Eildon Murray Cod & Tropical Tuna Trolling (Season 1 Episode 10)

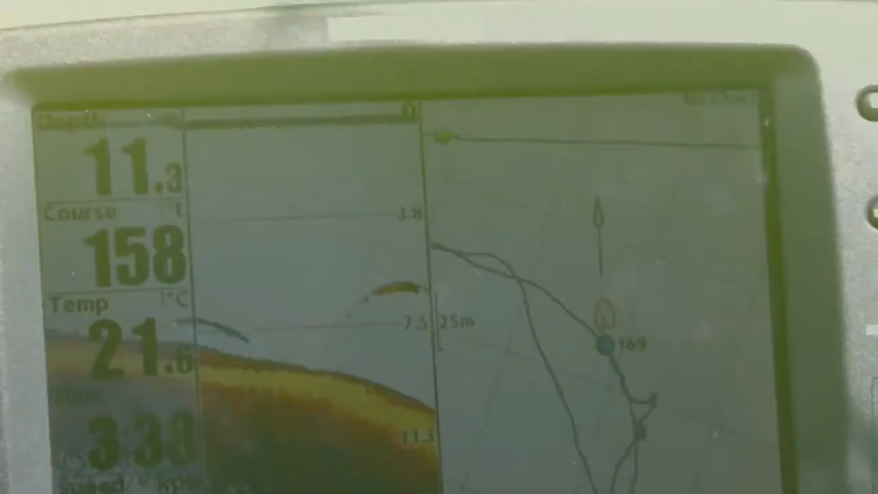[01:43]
On screen: water 21.6°C
So those archers Bill, some of those are a third of the way up from the bottom in nine and a half metres.
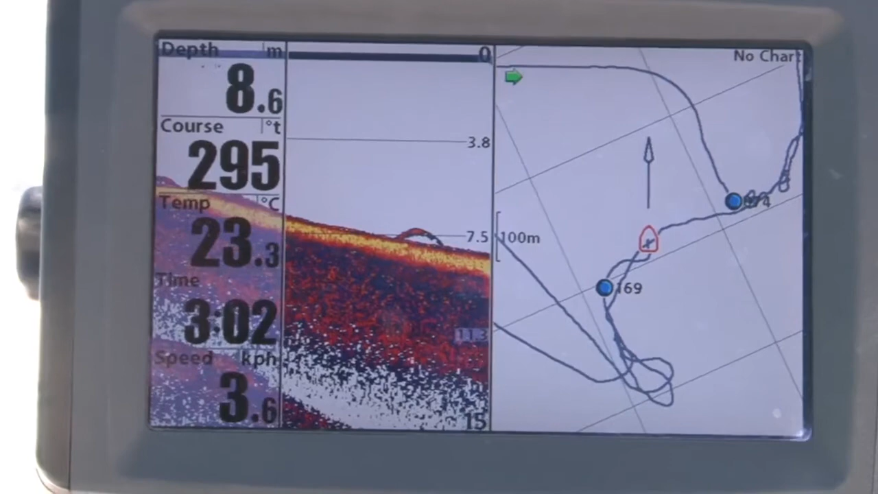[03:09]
On screen: depth 8.6 m, water 23.3°C, speed 3.6 km/h
We've seen those on the sound of Bill and 30 seconds later whammo.